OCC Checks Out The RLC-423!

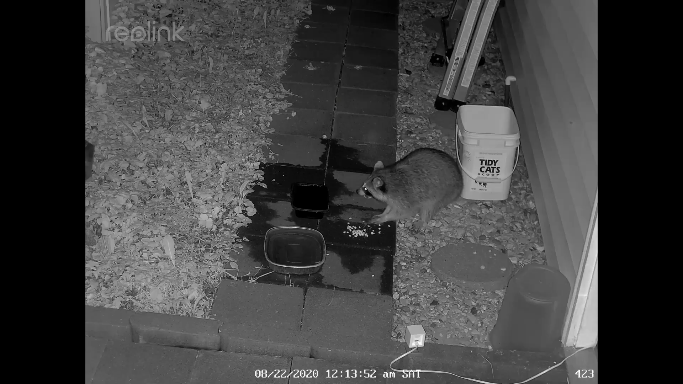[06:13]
And here, one of the local critters is stopping by for a nighttime snack. I leave a little bit of corn and water out there for them, and he sets off my motion-sensitive floodlight.
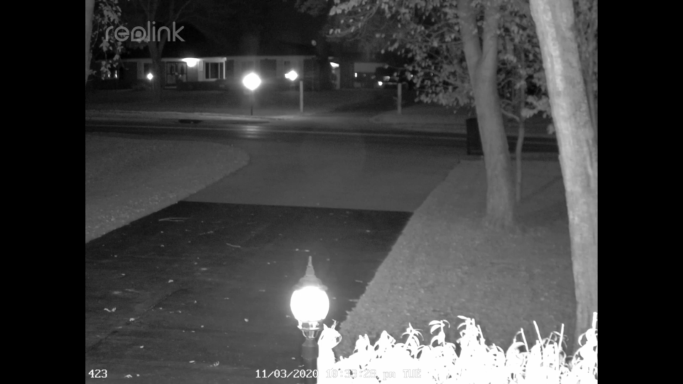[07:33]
And then, we'll pan around a little more.
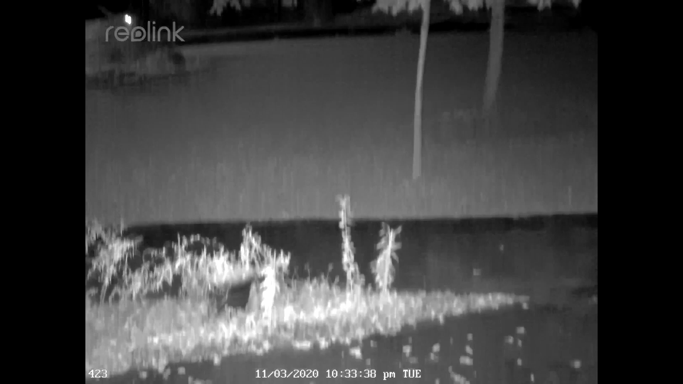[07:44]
And then pan down. And then we'll fool around a little more with some of the functionality here.